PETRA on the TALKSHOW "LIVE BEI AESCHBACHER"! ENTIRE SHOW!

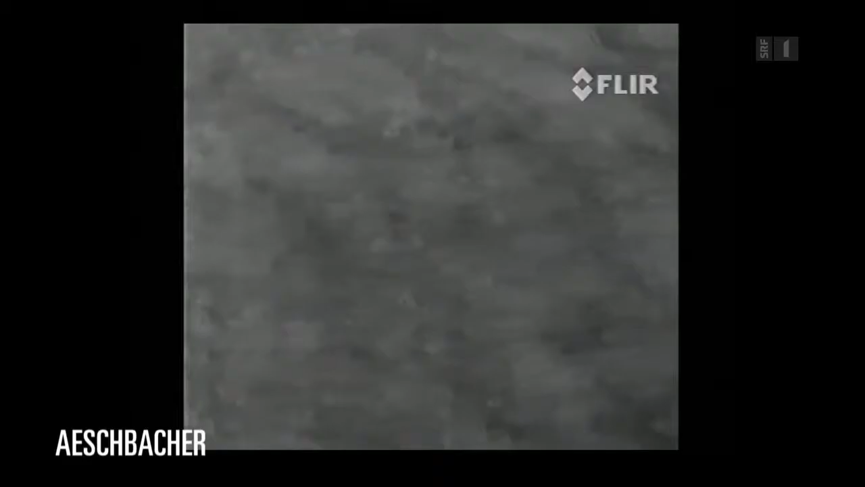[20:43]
Und jetzt sehen wir so Bilder, die die Drohne macht. Das heisst, die hat eine Kamera. Was ist das für eine Kamera?
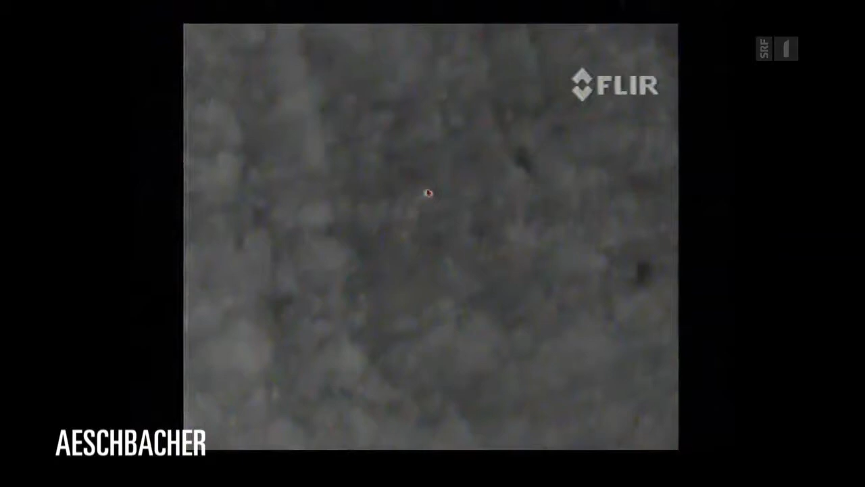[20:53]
Ja, das ist eine Wärmebildkamera, weil sonst würde man die gar nicht sehen mit einer normalen Farbkamera.
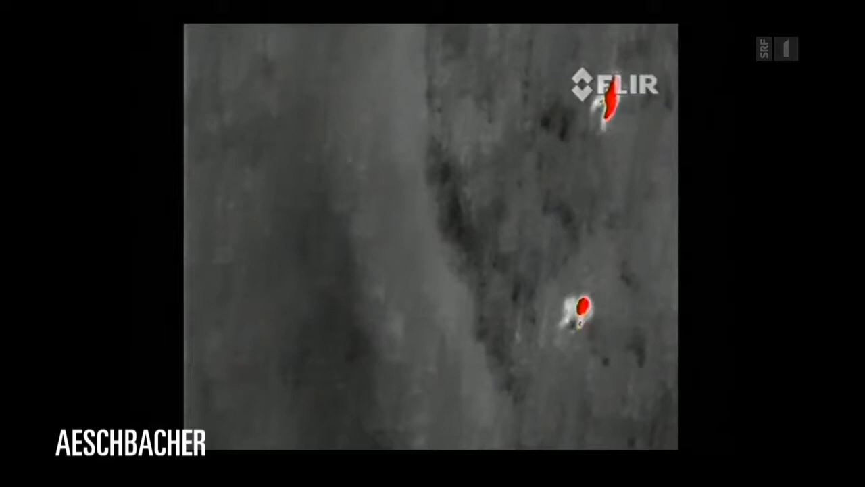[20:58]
Und jetzt sind so weisse Pünktchen zu entdecken. Und das heisst für dich?